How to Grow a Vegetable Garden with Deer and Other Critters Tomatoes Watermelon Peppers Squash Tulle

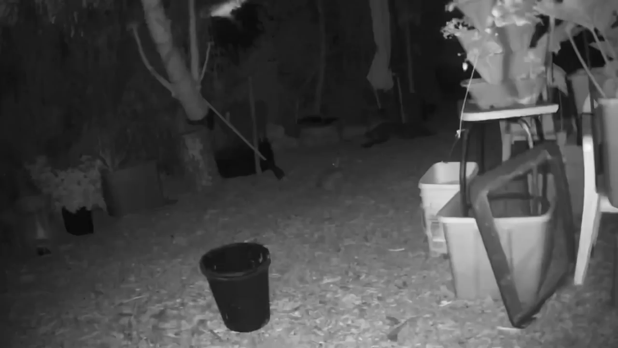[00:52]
and i thought okay probably a rabbit or a skunk or maybe even a coyote walking through because they do walk through
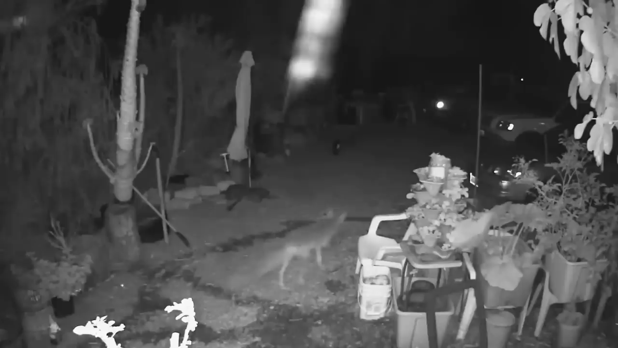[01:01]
here and then they go down the hill and that's where gary's garden is
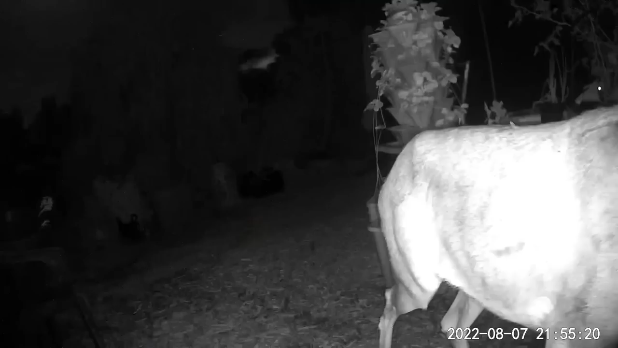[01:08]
oh no in the camera is a deer the night before i saw some deer roaming down
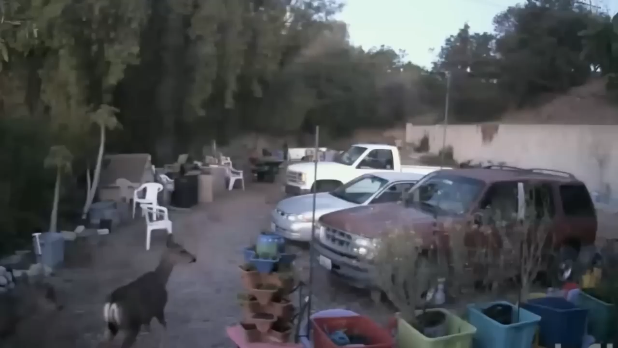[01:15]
the drive there was a pair but last night it was a deer i came running out
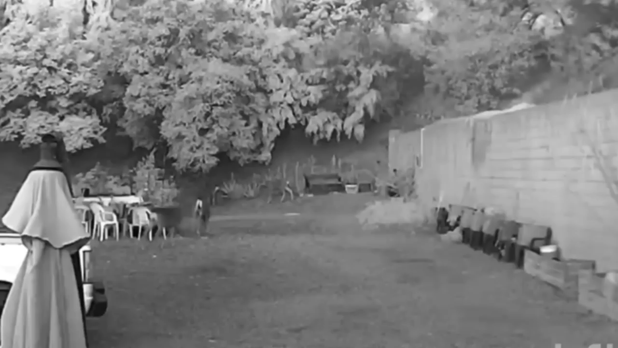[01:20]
it took gary and i to run out to chase him off and he just mowed and she
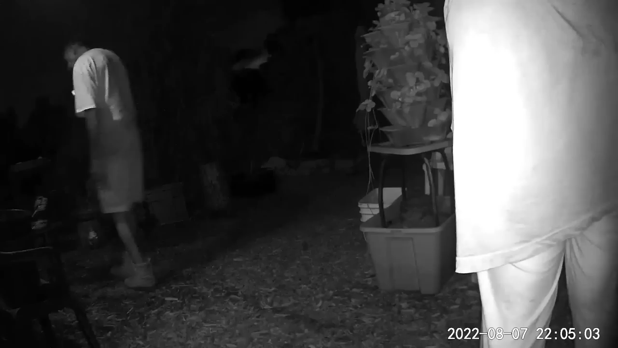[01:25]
she moseyed on down probably to the neighbor's house
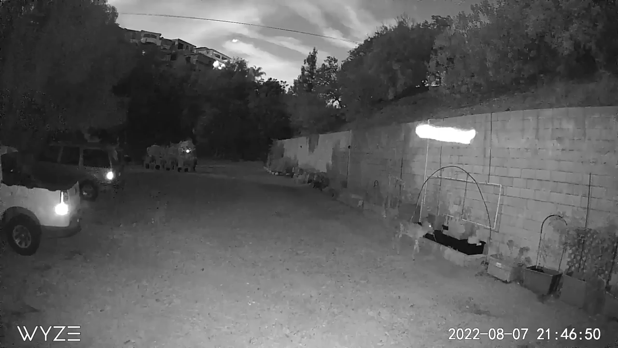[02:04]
happened and then i did find it on the camera it was the deer they come down they get water
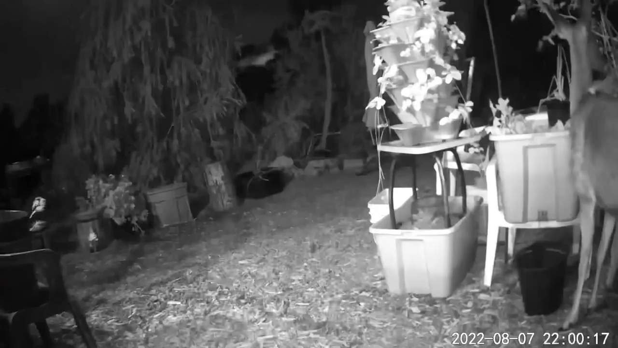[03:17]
for the deer so she came through and she really did a number on this eating
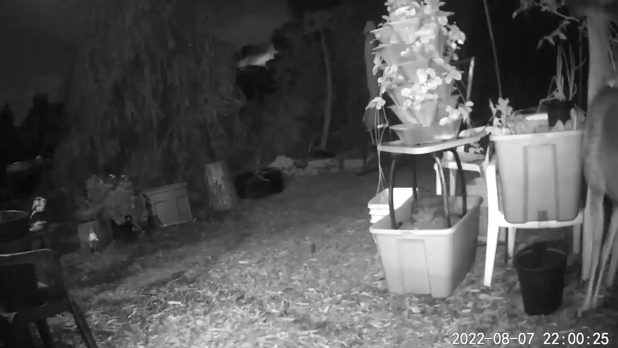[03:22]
the leaves and poor plants struggling right now i don't know if it's going to make a comeback i'm not going to cover that one and the reason i'm not going to cover it is what's precious to me is the watermelon i have plenty of
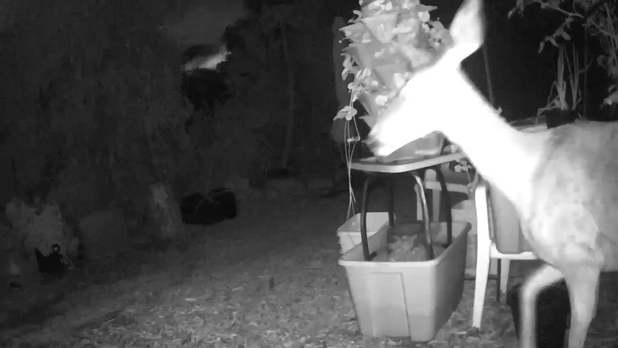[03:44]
her out if i try to keep her out of her favorite plant that's not to say i'm not going to shush her and come running out and shush her out but if i keep her out of that that's when she'll
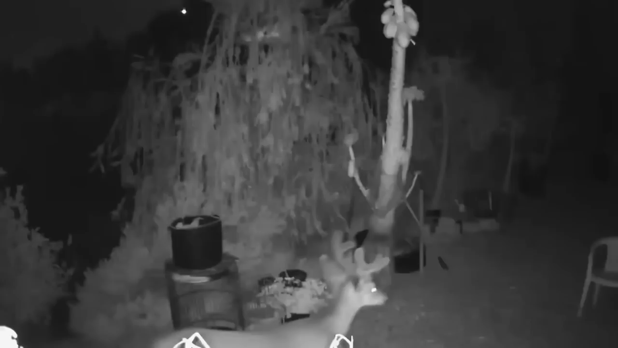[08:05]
them eat their heart out as long as they don't touch what i don't want them to touch so i will let them have the tomato plant and they better leave my watermelon alone that's what i'm waiting for is my watermelon and they forage they go through and they eat a little here a little there it's not like they come through like a goat and just eat everything they actually go through and nibble on trees and nibble on the brush and nibble on grass and weeds whatever they can find so let